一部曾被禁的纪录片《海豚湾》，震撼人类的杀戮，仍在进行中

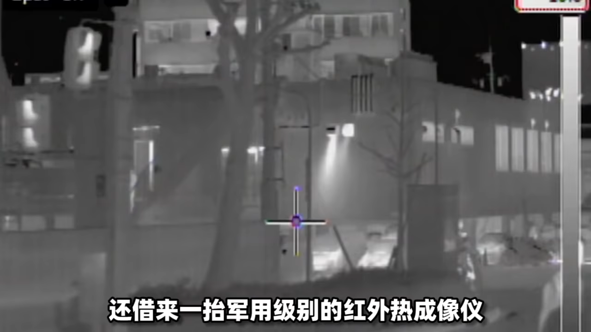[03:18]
还借来一台军用级别的红外热成像仪。
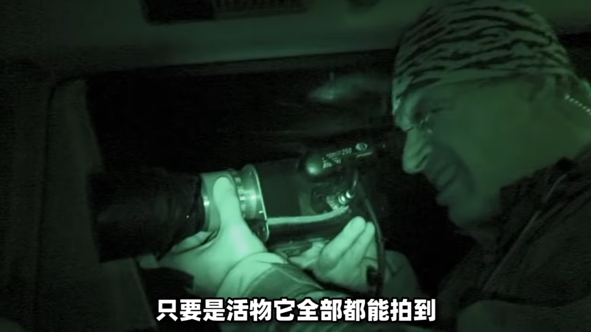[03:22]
只要是活物,它全部都能拍到。
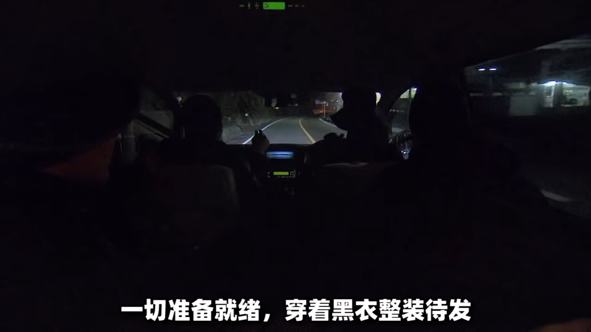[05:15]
穿着黑衣整装待发,大家小心翼翼分头行动。
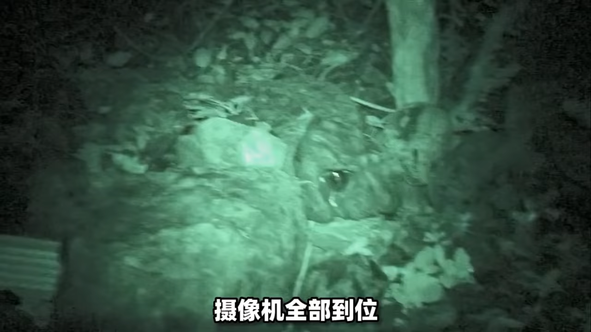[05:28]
摄像机全部到位,天蒙蒙亮,